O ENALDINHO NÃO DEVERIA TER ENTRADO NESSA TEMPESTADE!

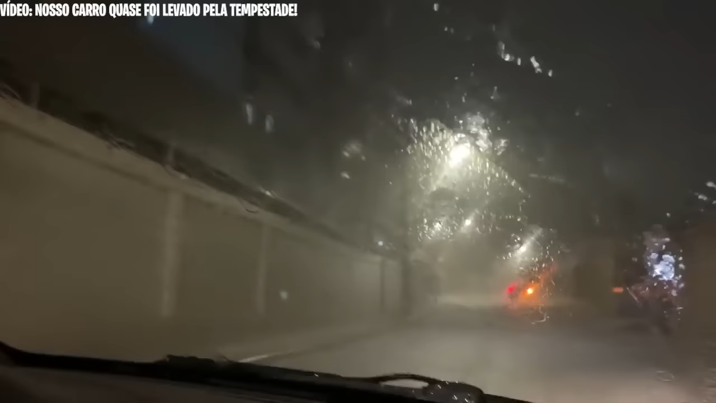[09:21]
Não tá dando pra ver nada na rua, mano. Não dá pra nem enxergar o carro direito. Não dá pra enxergar nada, não tá dando pra enxergar nada. É, a gente vai ter que descer aqui, amor, a gente vai ter que descer. E aqui, como é mais pra baixo, a água deve tá toda descendo pra cá também. Caraca, tomara que não tenha alagado ali embaixo.